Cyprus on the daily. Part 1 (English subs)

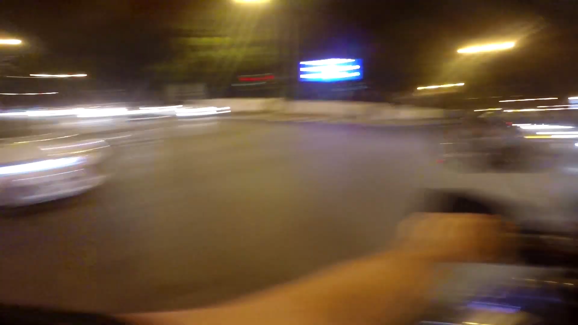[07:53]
Μην την κάνεις τη μαλάκια, μην την κάνεις τη μαλάκια, φίλε, μην την κάνεις, μην την κάνεις, μην την κάνεις. Don't do it, don't do it, don't do it. Do not fucking do it. Don't do it, bro! Holy shit. Don't do that, man. Fuck. Μαλάκα, θα φας κράξιμο γι' αυτό.